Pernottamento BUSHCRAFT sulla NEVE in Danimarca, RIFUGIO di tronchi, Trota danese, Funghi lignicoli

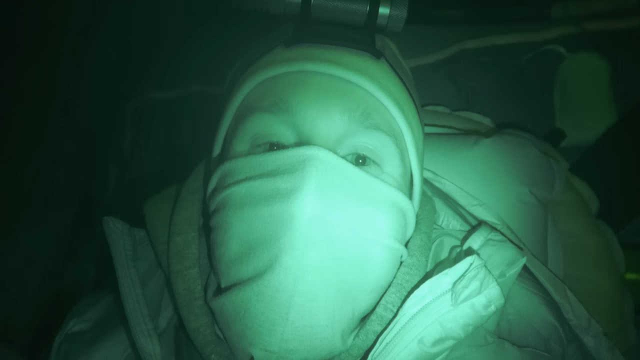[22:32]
Adesso chiudo gli occhi a domani.
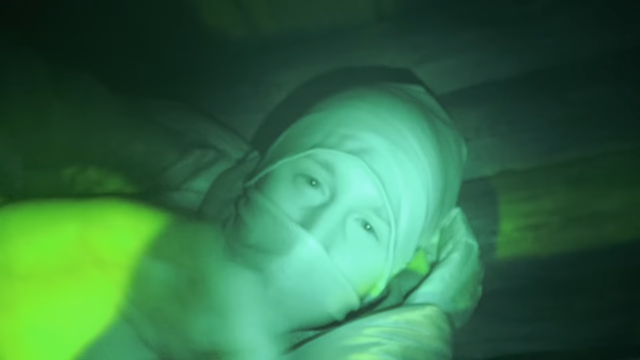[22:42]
Buongiorno. Le temperature sono in netto ribasso e stanotte ho fatto qualche fiocco di neve. vediamo se riesco a farvi
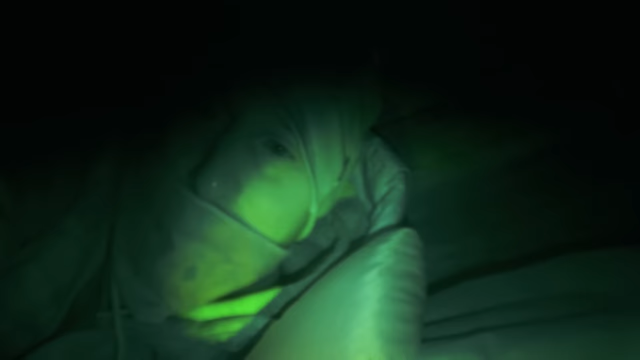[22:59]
vedere com'è la situazione fuori.